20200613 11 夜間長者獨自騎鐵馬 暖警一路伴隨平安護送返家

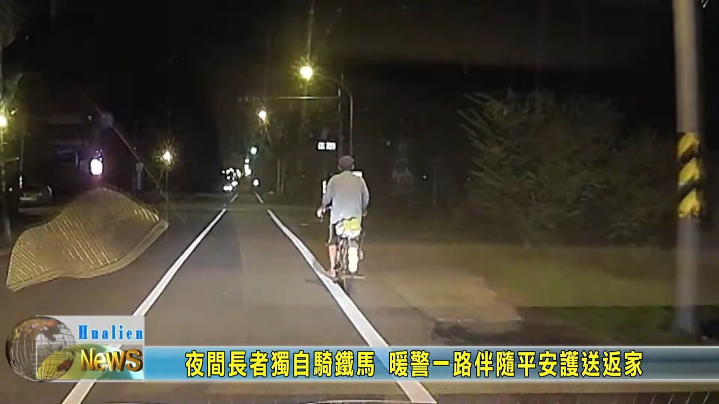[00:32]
东里派出所所长林义杰、警员陈永光执行夜间巡逻勤务，经过台九线289公里，发现一名长者独自骑着老式脚踏车南下，车上没有装设照明设备，恐怕会有意外事故发生的风险。
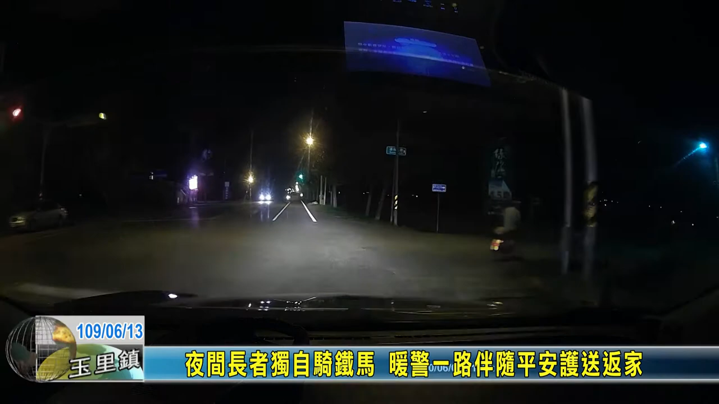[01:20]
并且开启警示灯，警戒伴随，一路护送长者平安回家。分局长李玉腾提醒，骑士夜间应该要着亮色衣服以提高辨识度，另外单车前后应该要加装照明以及警示设备，以避免危险情势发生。记者高双双副理采访报道。